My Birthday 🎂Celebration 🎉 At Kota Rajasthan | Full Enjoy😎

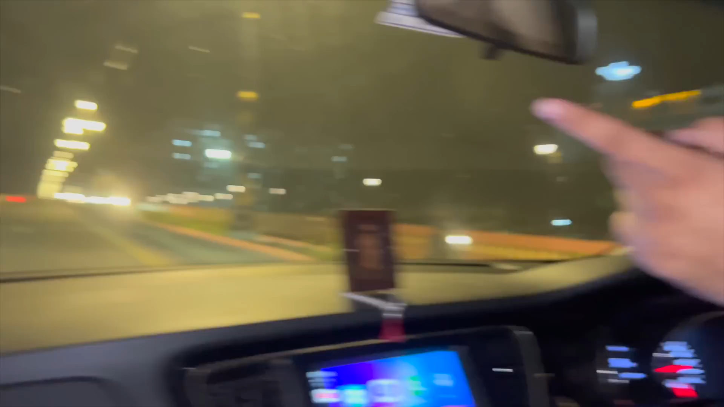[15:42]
रेजुनेंस है इसके 50-60,000 बच्चे है अच्छा यह 50-60,000 बच्चे इसमें पड़ते हैं यह बढ़ा बड़ी
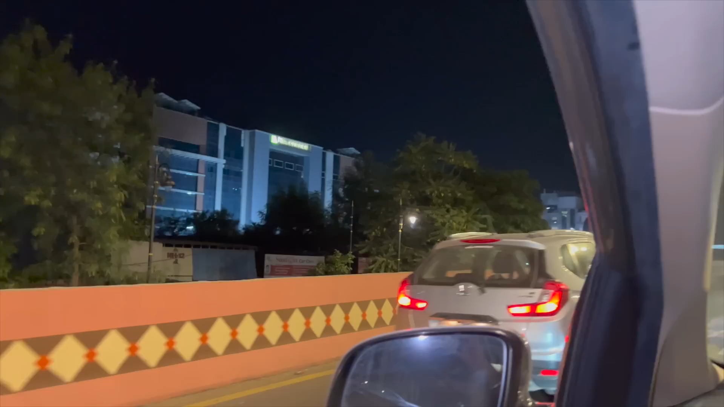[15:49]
बिल्डिं एक क्लिष्ट में लाग से उपर बच्चे है